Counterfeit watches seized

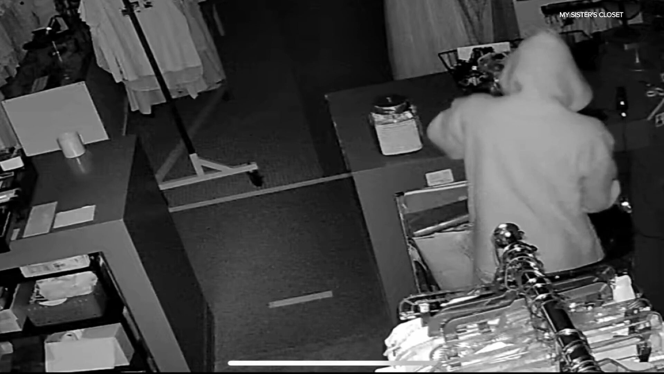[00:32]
The person just arrested, accused of stealing from a non-profit.